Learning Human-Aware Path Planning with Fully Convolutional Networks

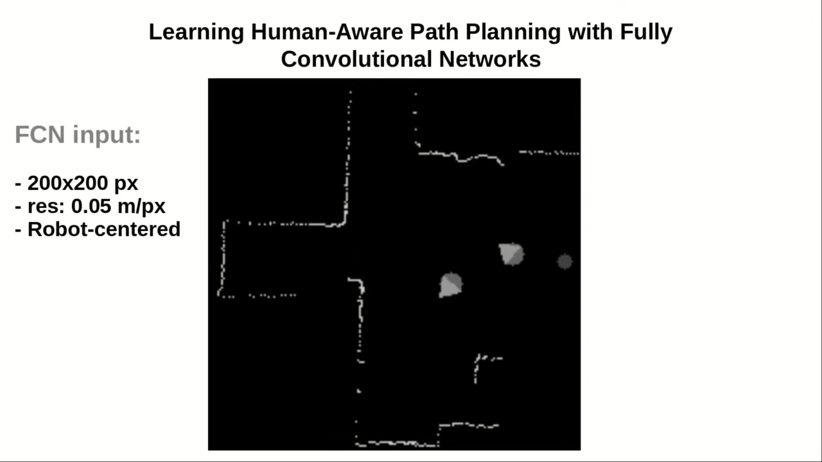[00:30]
As input of the network, we build an image of the scene around the robot.
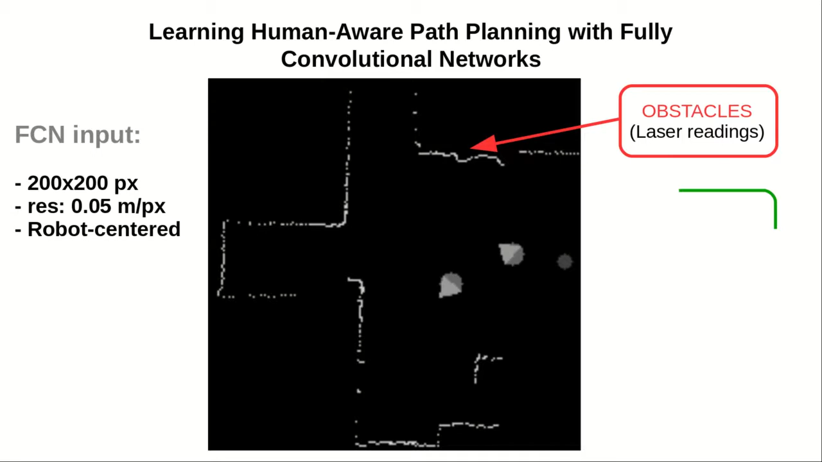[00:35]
The network derives the features what frees the designer from manually identifying the relevant features of the navigation task.